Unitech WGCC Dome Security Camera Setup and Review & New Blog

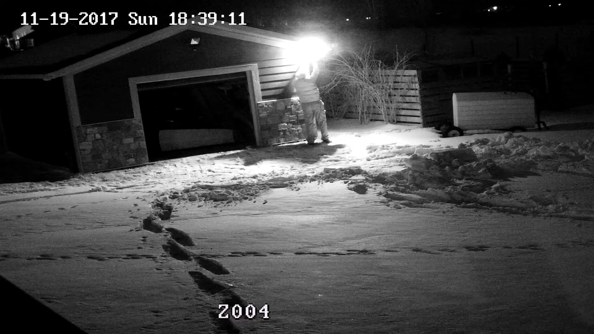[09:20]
from the distance those LEDs may be small but they sure put out a lot of light that's pretty impressive
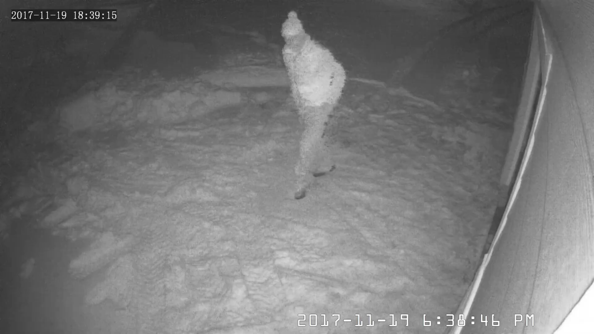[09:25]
not bad for an 8-hour camera in complete darkness there are a few tracers but you can easily see
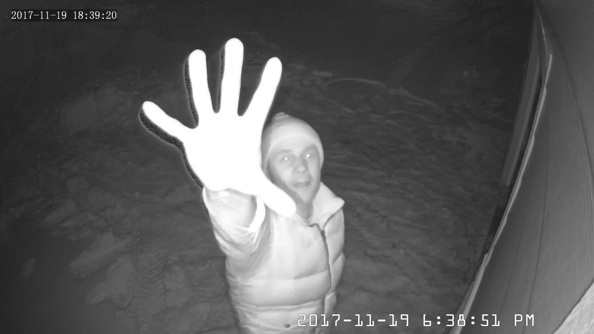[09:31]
what I'm up to I might be able to up the quality a little in my settings which I'll share in another video when